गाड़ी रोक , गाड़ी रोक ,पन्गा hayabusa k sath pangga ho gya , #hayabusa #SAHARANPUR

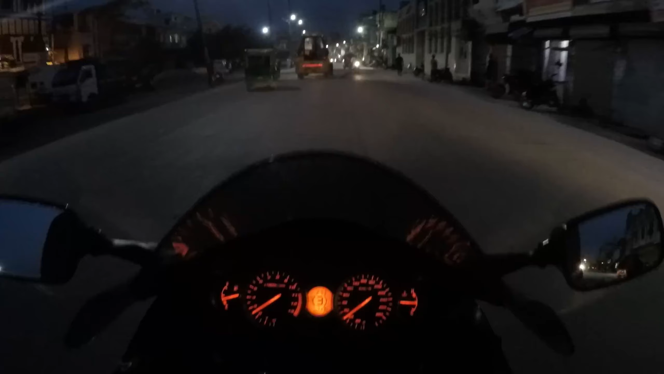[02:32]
यह भाई महसूर पैलेस आली की चूंगी और हम जा रहे हैं घंटा घर की ओर पर की चूंगी
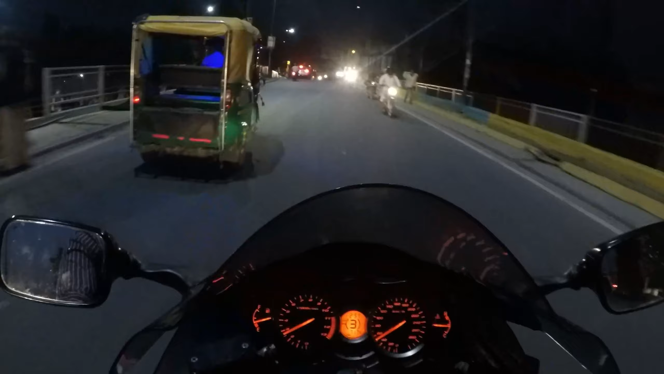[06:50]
अब इधर घूमना है भाई हमें राइट लेना है यहाँ पर है हमारा घर नमबर टू दूसरा घर हमारा यहाँ पर है पहला घर यही ता हमारा अब भी है